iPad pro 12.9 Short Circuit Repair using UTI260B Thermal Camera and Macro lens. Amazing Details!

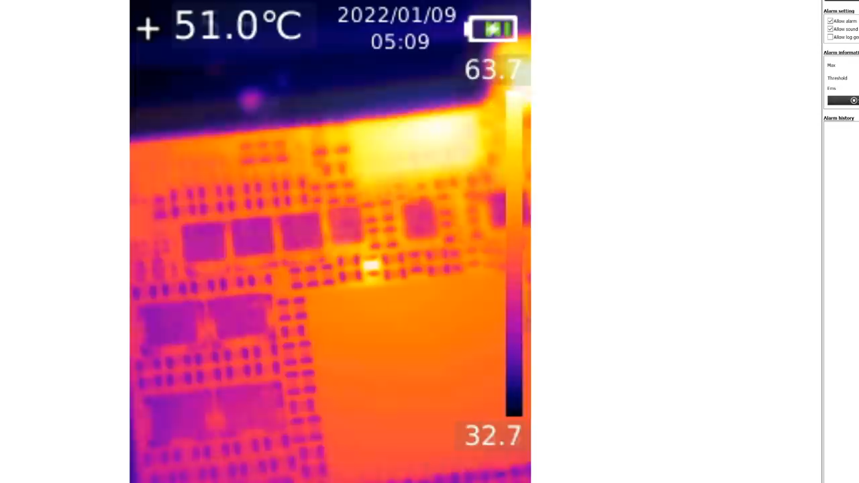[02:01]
On screen: spot 51.0°C
See the heat spot? That specific component? That's where the heat is coming from and that's most likely where the short is coming from. Wow! I'm absolutely stunned with the details on this camera and macro lens. Let's switch pallets. I want to see how the short looks like under different pallets and if we go to pallet number two it's very apparent where the short is coming from. You see it? If we go to black and white, white is where the short is coming from or the heat spot, the hottest spot on the board.
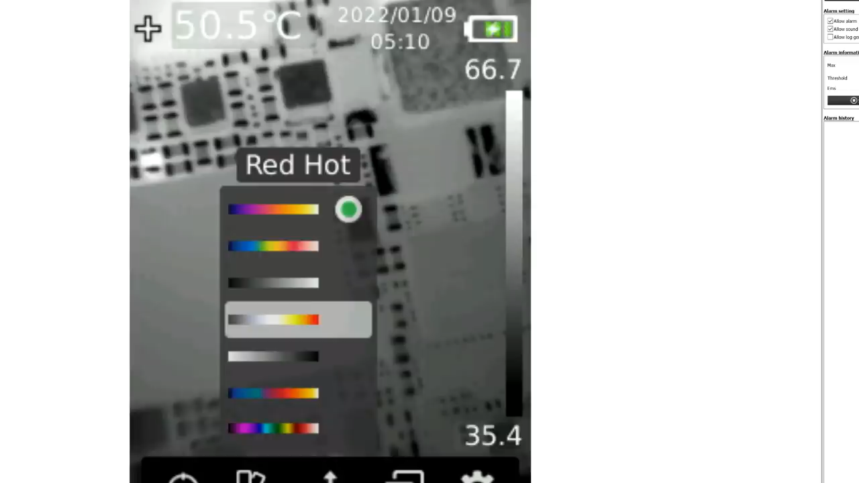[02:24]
On screen: spot 50.5°C
Oh look at this. Look at this. Black and white image but the hottest area on the board is shown in red and semi-hot is shown from dark yellow to light yellow. That's an amazing pallet.
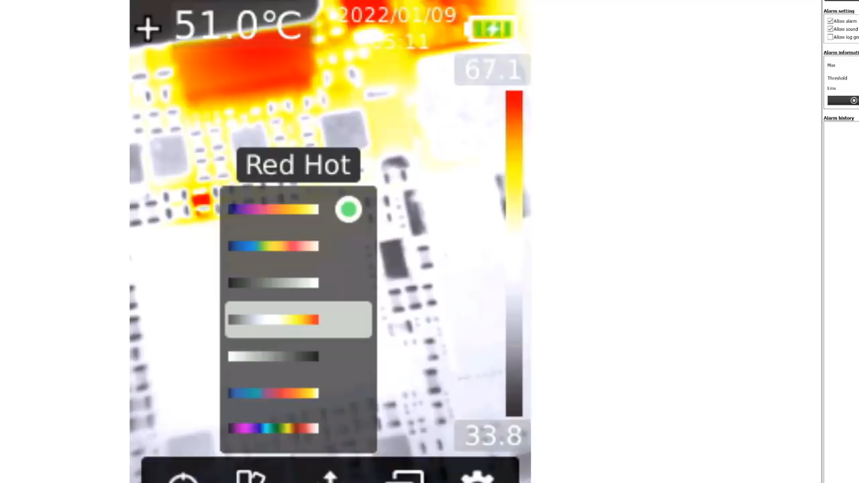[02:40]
On screen: spot 51.0°C
It's very visible where the short is coming from. Look at that red spot on the left. That's amazing. That's absolutely amazing.
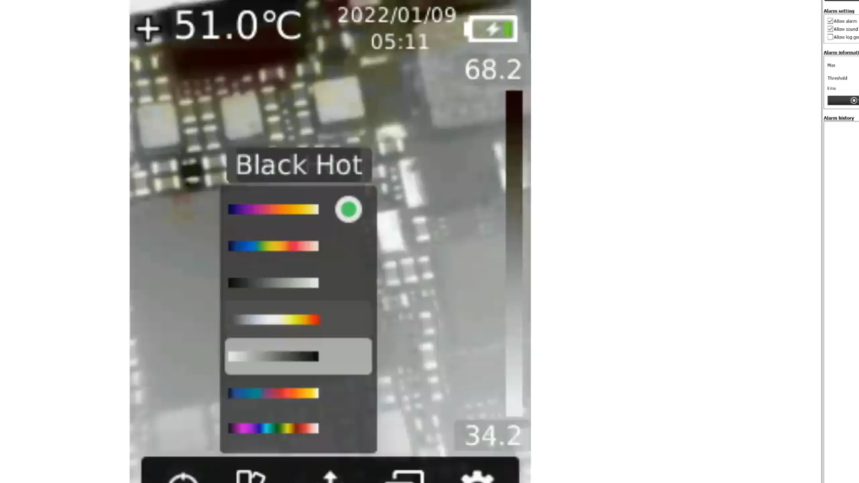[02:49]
On screen: spot 51.0°C
With this pallet, black is hot. I'm not too interested in the black hot pallet. Maybe it has its special uses but not here. And if we go to this pallet, oh this pallet is nice. Lava.
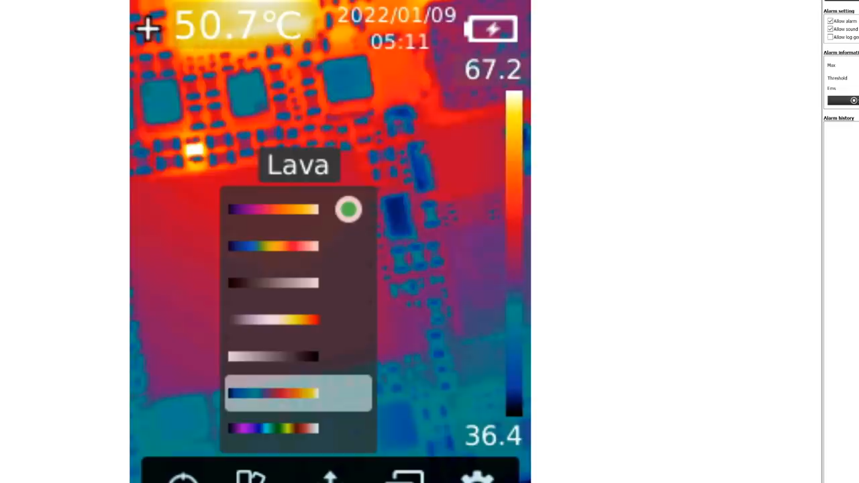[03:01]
On screen: spot 50.7°C
Look at lava. Look at lava. And that's our shorted component right here. And finally if we go to the last pallet,
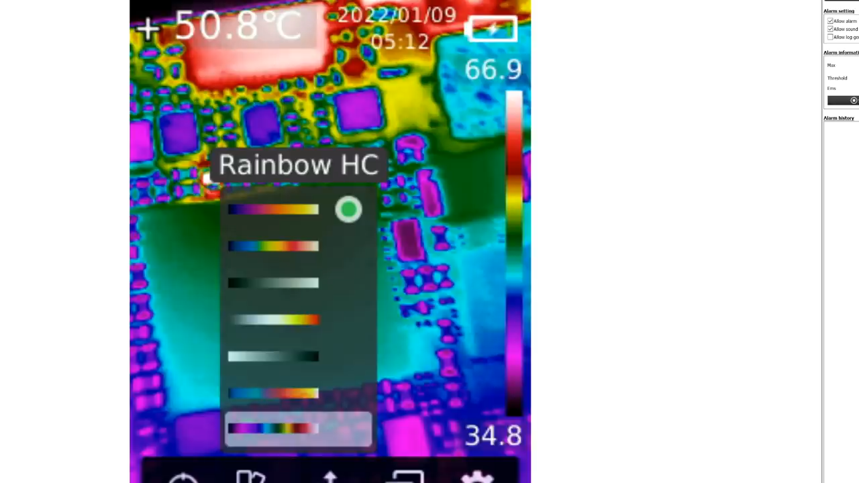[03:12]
On screen: spot 50.8°C
and that last pallet makes me feel like I'm watching the weather channel. And look at the shorted component. It's very obvious.
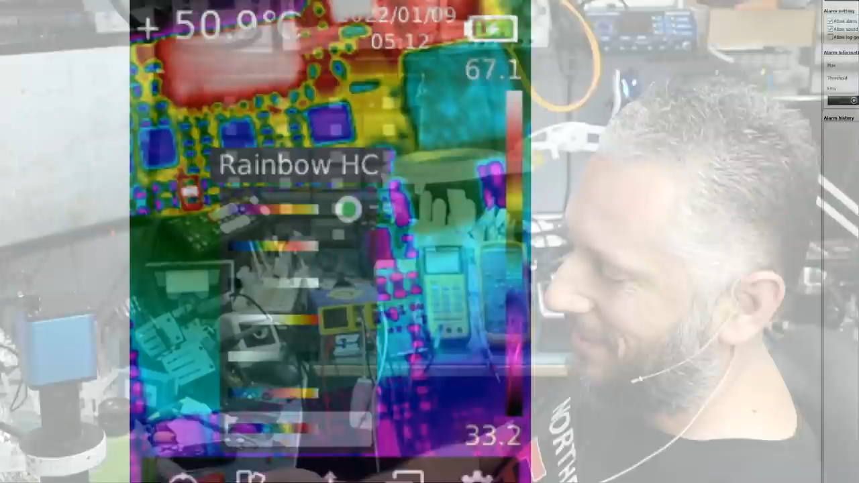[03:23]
I was able to pinpoint where the short is coming from.